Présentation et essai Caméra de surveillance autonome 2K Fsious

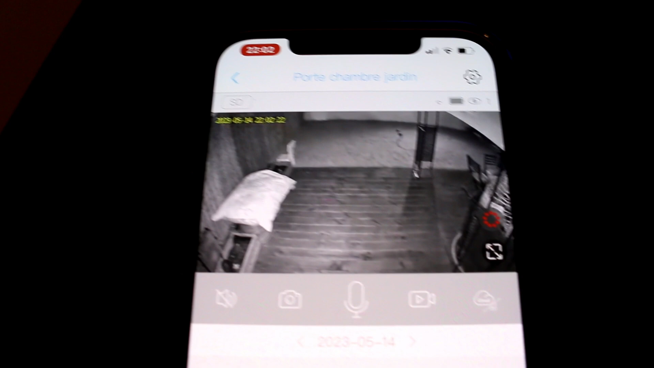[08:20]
Et là, ça se met direct en caméra nocturne. Donc voilà.